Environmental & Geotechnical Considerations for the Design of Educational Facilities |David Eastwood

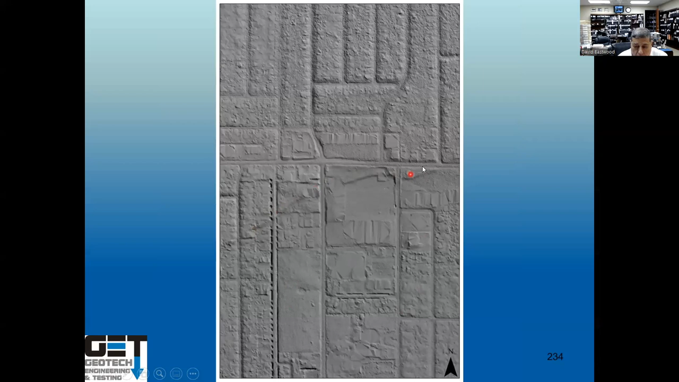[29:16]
Okay, this is Long Point Fault. This is the site, they're going to develop, and, you know, basically, faults going right through the property.